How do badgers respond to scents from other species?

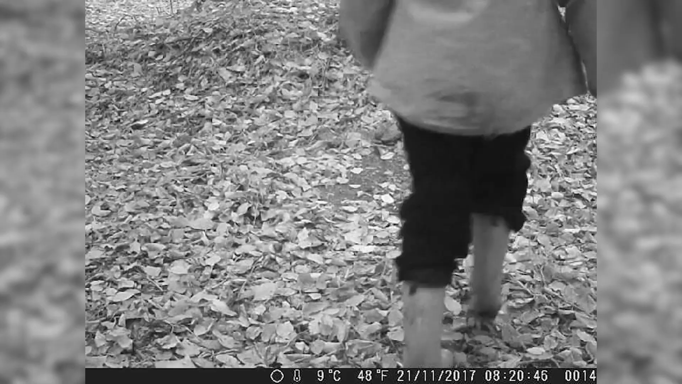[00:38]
which is what we as zoologists use to monitor animal behavior and animal populations.
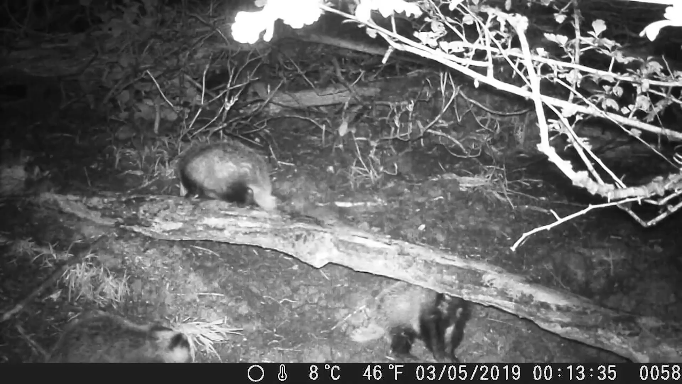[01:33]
but also some of the six cubs that we've got on site too.